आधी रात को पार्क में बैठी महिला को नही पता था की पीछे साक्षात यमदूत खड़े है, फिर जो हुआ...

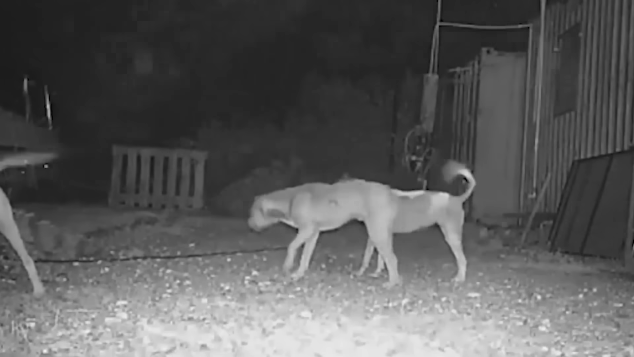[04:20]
यहां आप कुछी डॉक्स को किसी पर भूंकते हुए देख रहे होंगे अब डॉक्स किस पर भूंक रहे थी यह जानने के लिए बस कुछ सेकेंड्स के लिए रुकिए
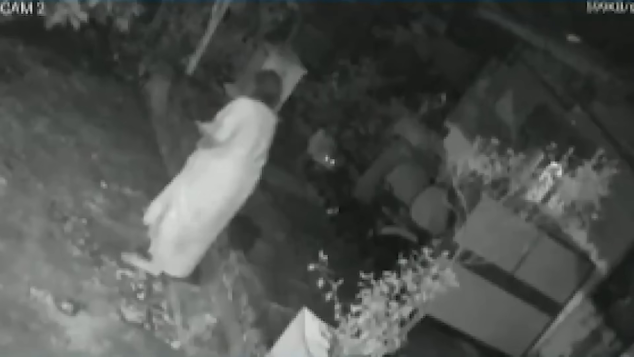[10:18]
सितंबर 2021 के दोरान मुंबे के गोरे गाउं से रिकोर्ड हुई इस क्लिप में सोचल मेडिया पर जम कर सुरकिया बठोरी जिसमें दिखा गया कि एक बुजूर्ग महिला चड़ी
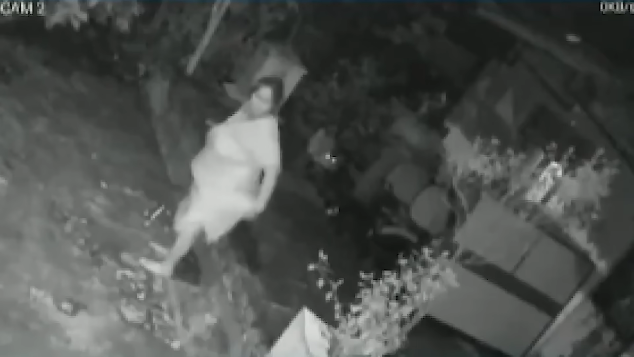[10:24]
लिये हुए घर से बाहर आती है और ठंडी हवा में बैट जाती है लेकिन महिला को भनक तक नहीं थी ये उसके
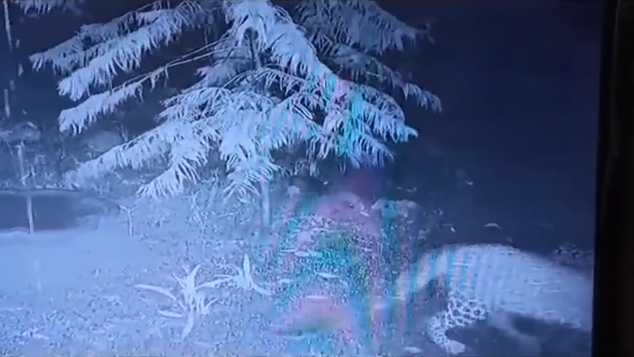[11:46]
तेंद्वा जैसे ही घर के बाहर पहुचा तो उसे चेर्स पर सो रहे दो डॉक्स दिखाई दिये